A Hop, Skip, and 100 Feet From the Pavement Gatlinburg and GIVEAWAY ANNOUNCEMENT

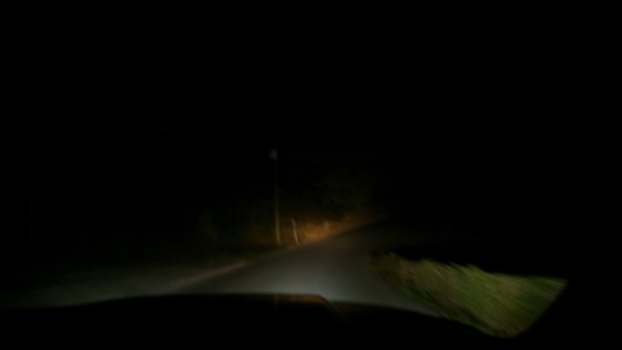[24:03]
We got a call in for someone that said they swerved and missed some sort of animal, and they are off the road. We're just dealing with a small car here, but they said we couldn't miss them. Said their back end was up in the air, so I'm guessing it's a fairly deep off-road. This road kind of goes over to the parkway behind the Wax Museum from Veterans, so it's kind of a little cut through, and it is very curvy and very dangerous most of the time. Yeah, they have signs up, says no campers, no RVs, no trucks over 10 tons.
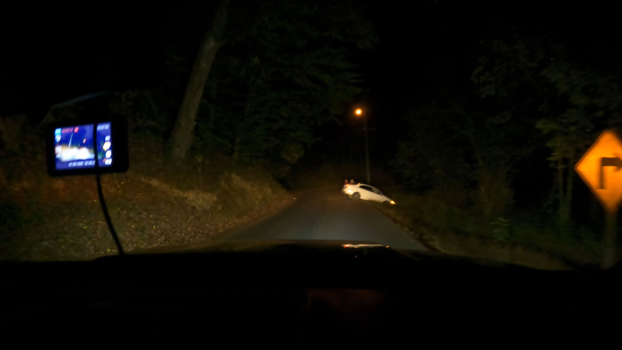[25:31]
Curve ahead of us and a hill behind us. I believe we found you. Yeah, I got no damage or anything like that.